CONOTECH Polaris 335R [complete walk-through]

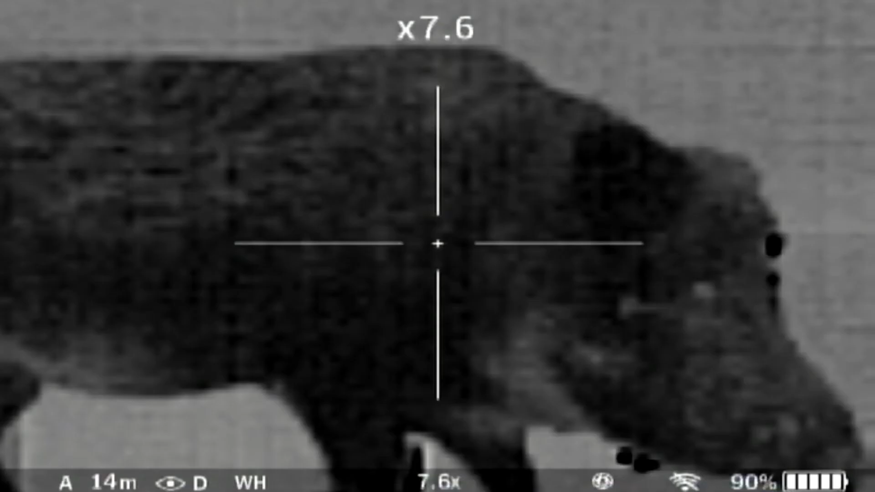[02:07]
A long press right will turn the wifi on and off. Enable wifi is required to download your captured videos to your PC or
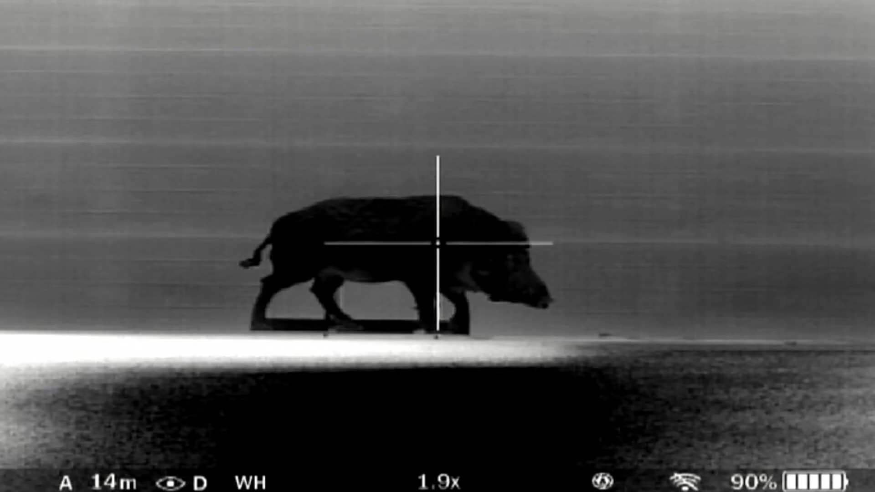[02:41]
Long press down and you will see measurement bars, two reference animals and their respective distances.
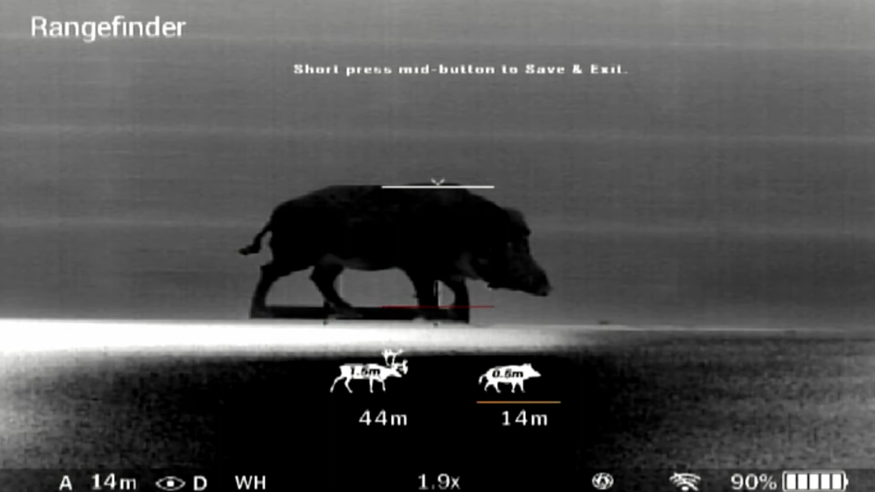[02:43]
Press up and down to move the upper horizontal bar until the object fits entirely between the two lines.
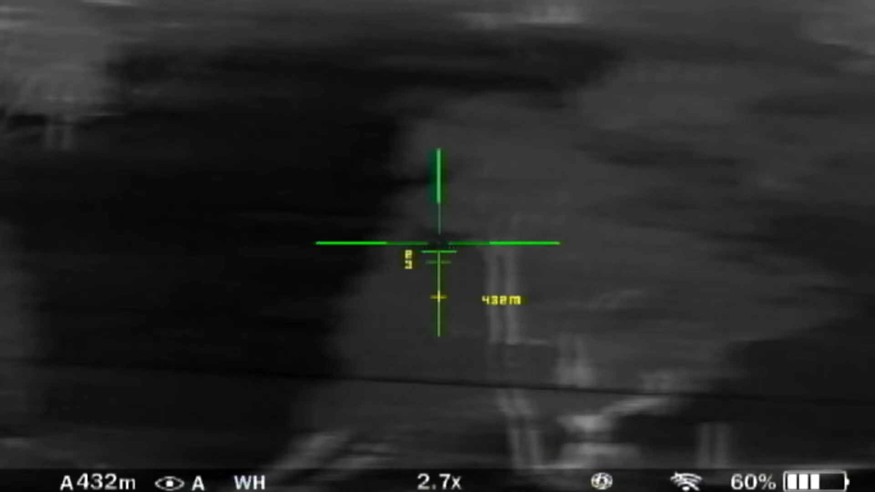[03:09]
you will see yellow crosshair on your reticle, suggesting the aiming point accordingly.
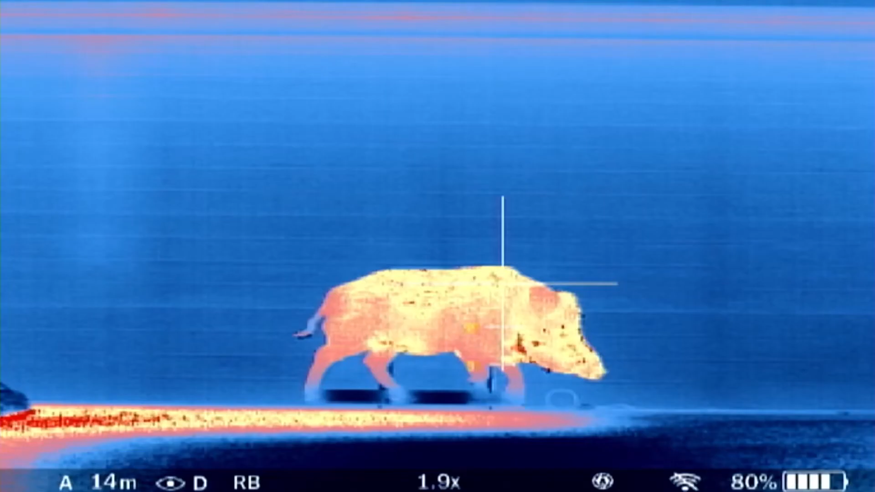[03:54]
You can see the colour palette, magnification and other settings such as the
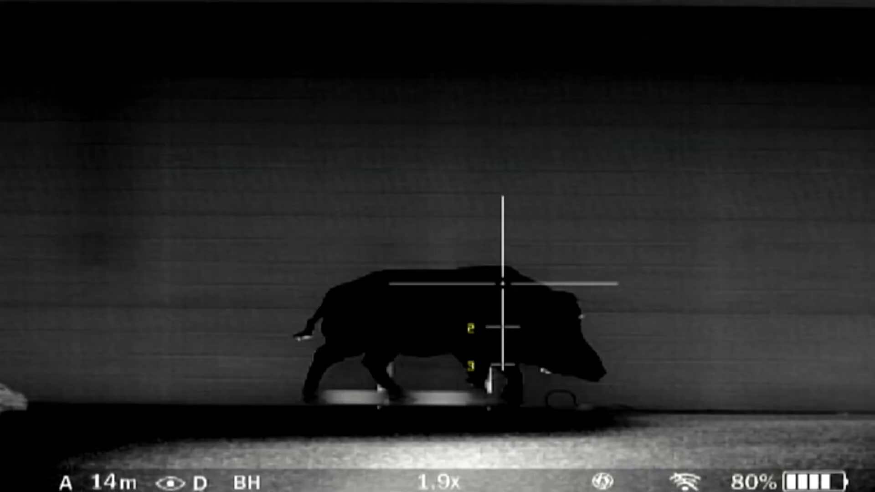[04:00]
zeroing profile and battery life on the status bar in the lower part of the display.
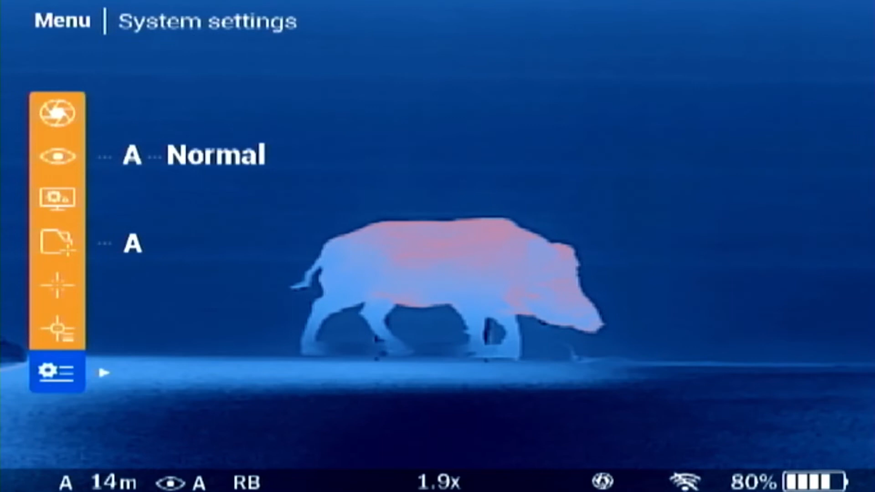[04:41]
Press the up or down button to select between the menu options. Press the left or right button to change the settings. First is the calibration settings in which you can manually calibrate the sensor,
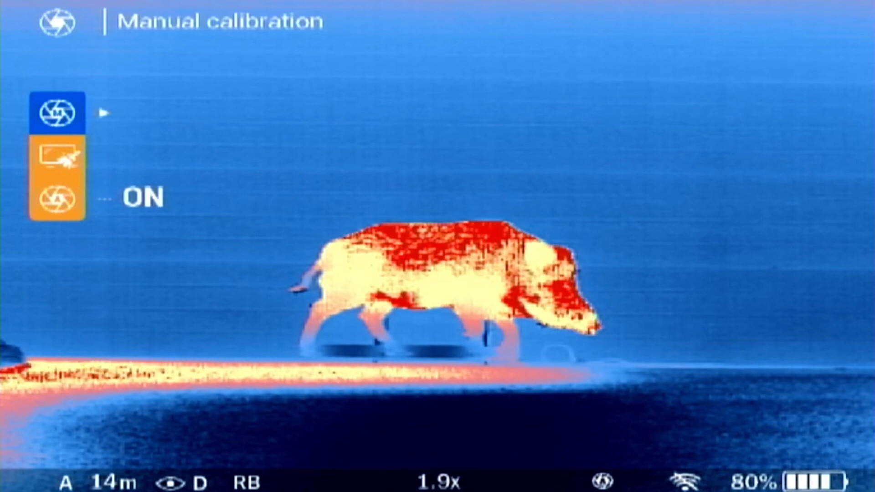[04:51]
repair pixels or set the auto calibration to on or off.
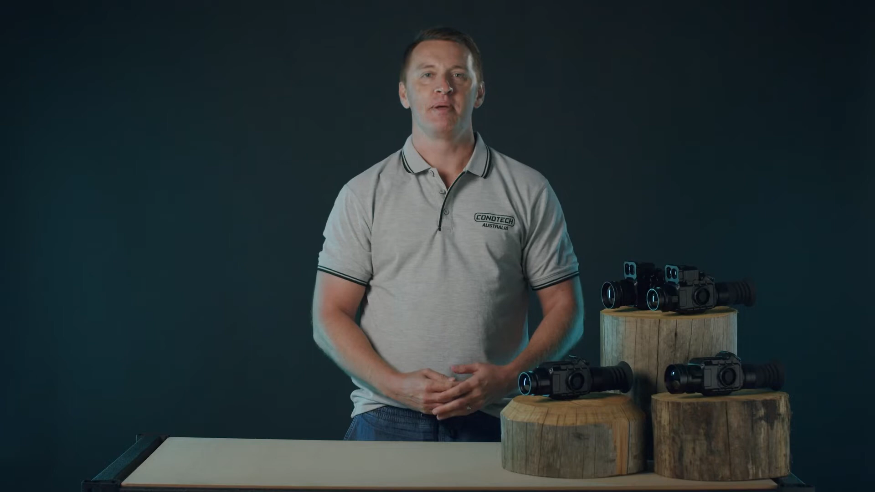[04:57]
Jumping back, the display modes are preset image settings. Toggle through and see which one you like the most.
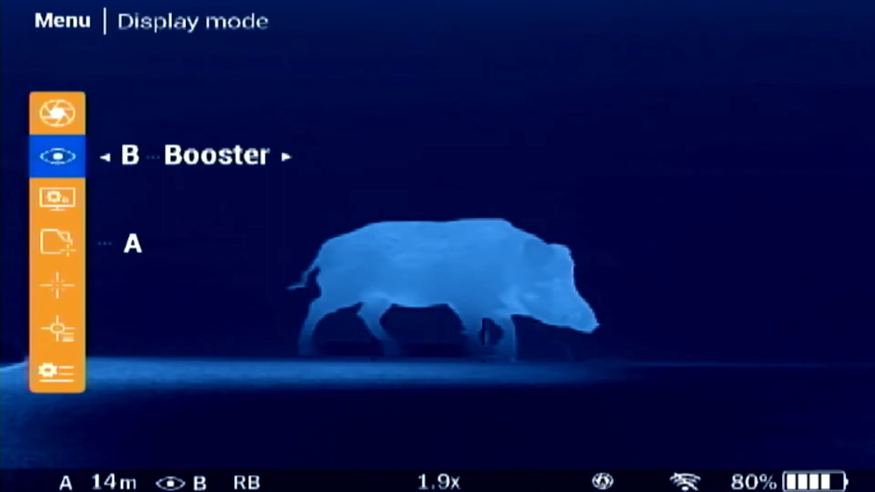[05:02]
However we recommend using option D user mode in order to be able to change the display settings.
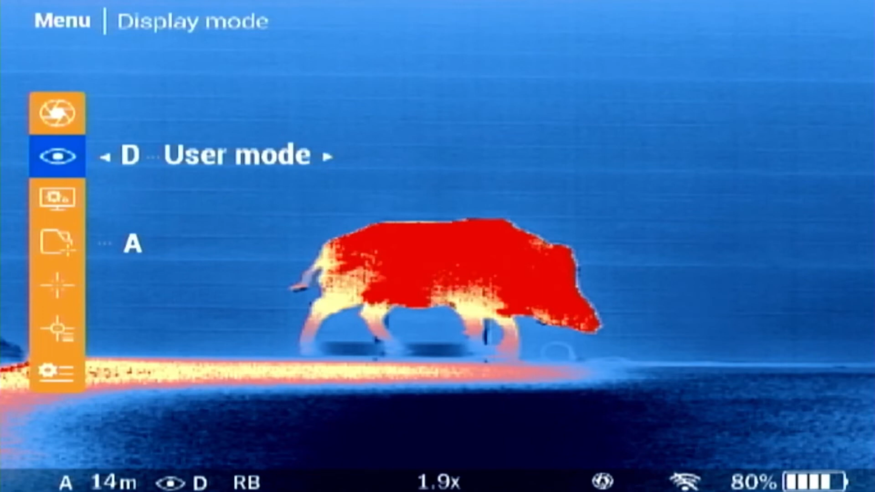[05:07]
Here change the OLED brightness, contrast,
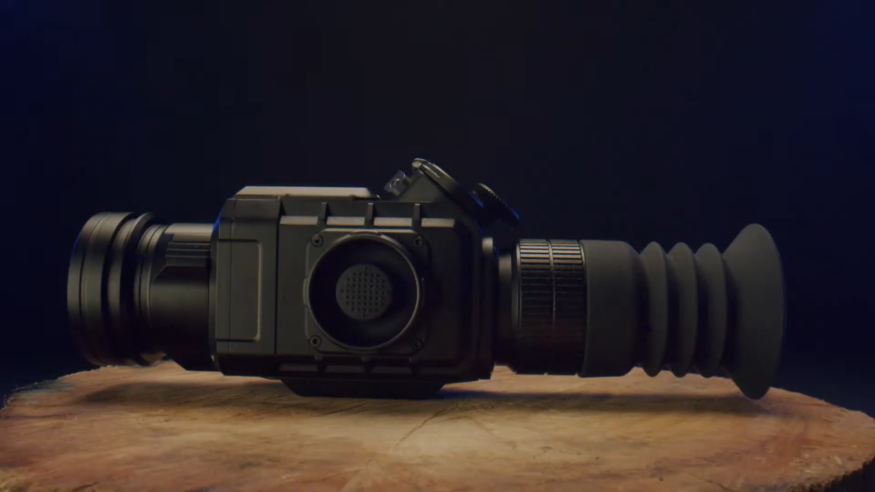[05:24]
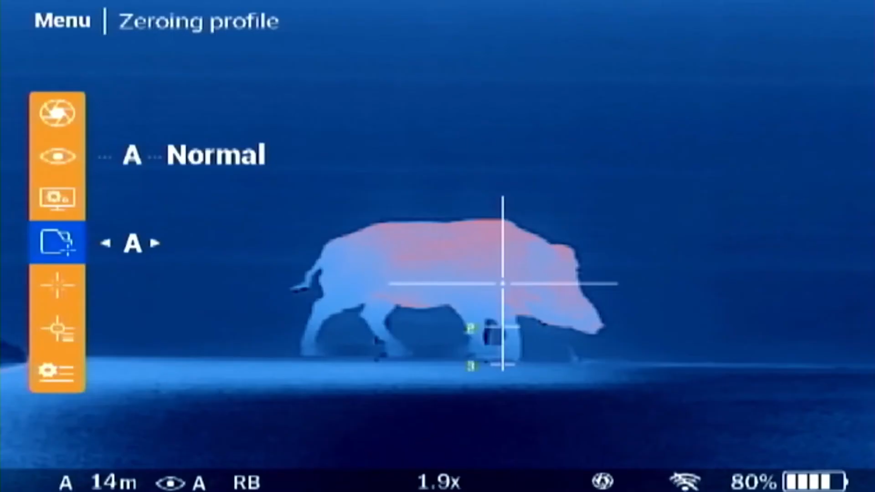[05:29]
In zeroing profile, you have the choice of five different profiles,
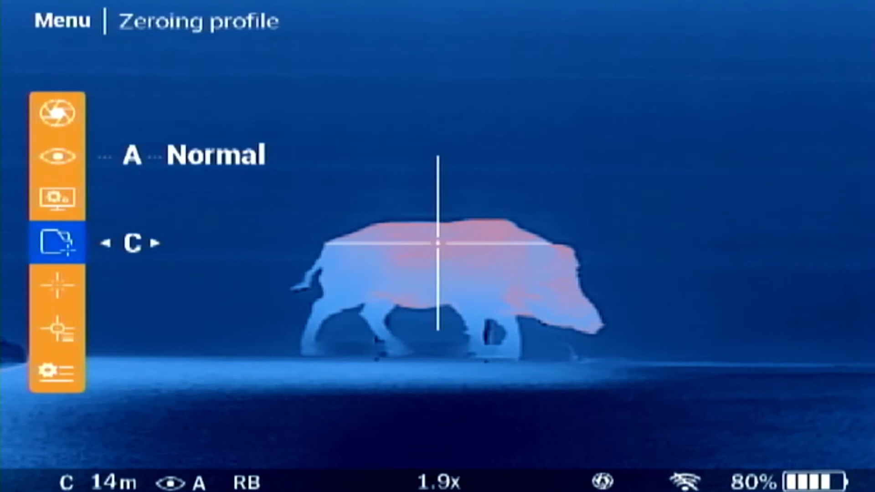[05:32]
so you can sight in different calibres and loads. Select one of the zeroing profiles with a short press left or right.
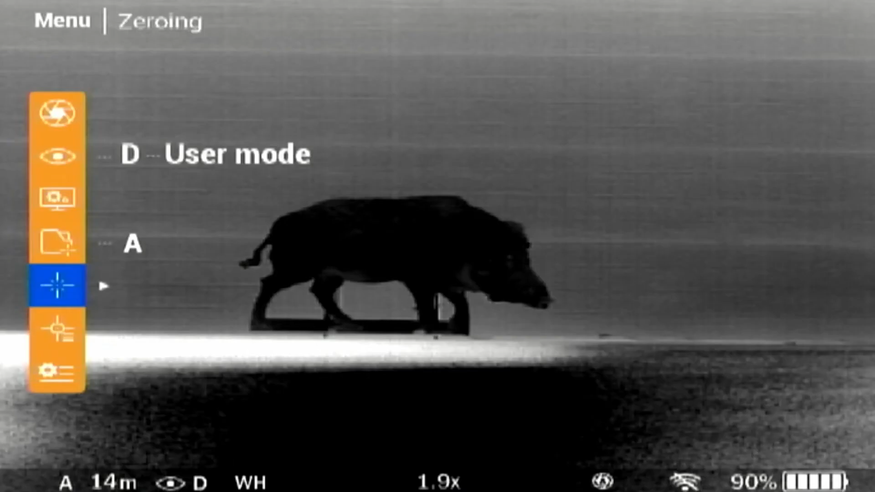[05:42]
Under the menu zeroing, you need to set a zeroing distance first by pressing the right button. Please note, the first distance you set will be your centre reticle. Set the value for each digit with the up and down buttons. Switch between the digits with a short press of left or right button. Press the middle button to save the new distance. Press right to select the distance. Then press right again to jump into the zeroing parameters setting.